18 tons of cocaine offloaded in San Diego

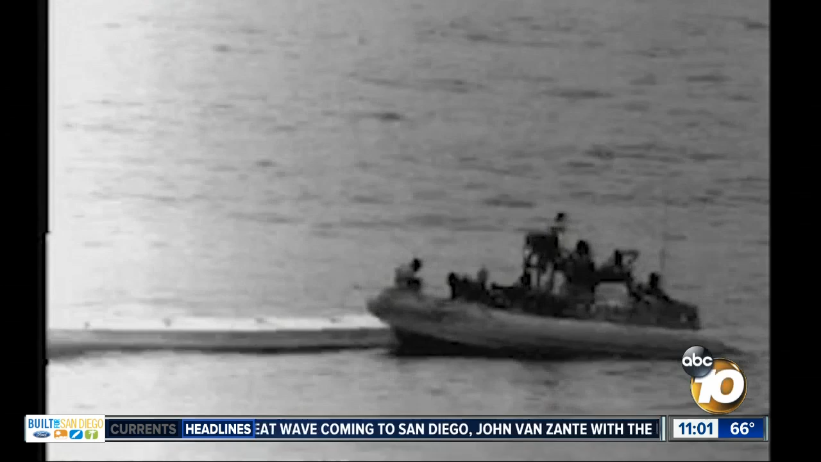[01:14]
a camouflage boat with four smugglers on board and 5,500 pounds of cocaine. The way she's sending out its interceptor boats in the dark of night. They approached covertly and were able to overpower and control, get control of that vessel without use of force. Ship's Captain Jim Passarelli says a record 440,000 pounds of cocaine was seized by the guard last year,